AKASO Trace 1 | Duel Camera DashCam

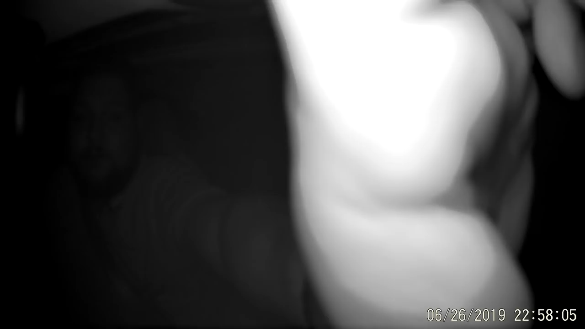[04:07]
we switch to the Trace 1 you can see me hello so I was just pressing the button then on it so I
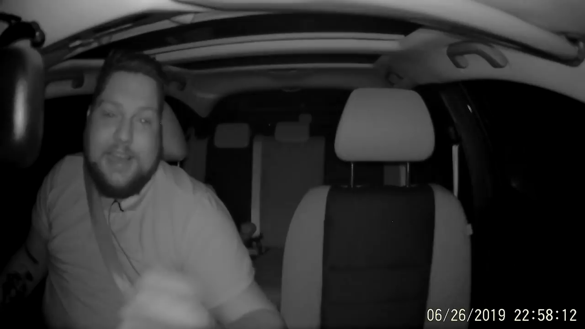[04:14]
can lit up so I can actually see myself it does have an LCD screen so you can see yourself on it but obviously it's a screensaver as well so it will turn off after a few seconds of inactivity and then record along in the background. So let's get going off this road and go for a little drive